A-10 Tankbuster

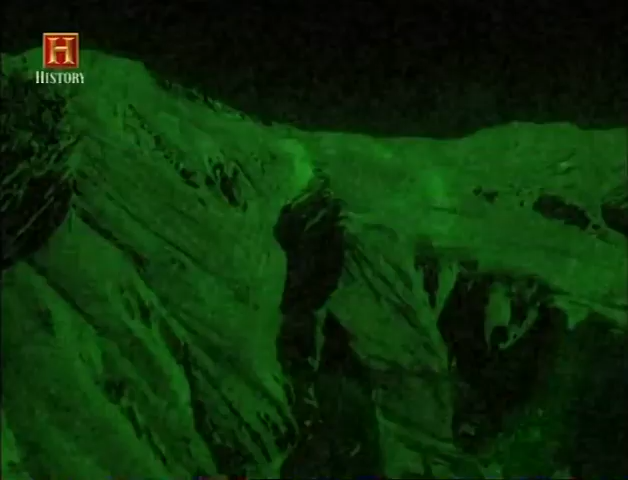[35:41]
ci avvicinammo ma era molto difficile usare occhiali per la visione notturna perché il sole era tramontato ma non del tutto
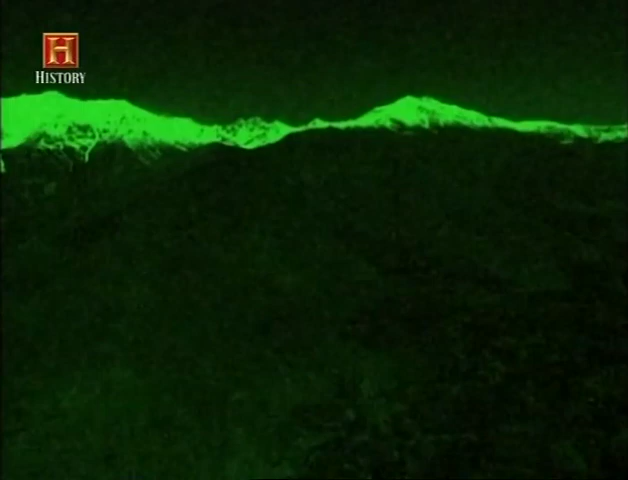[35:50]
e da ovest veniva un grande riverbero e questi non c'erano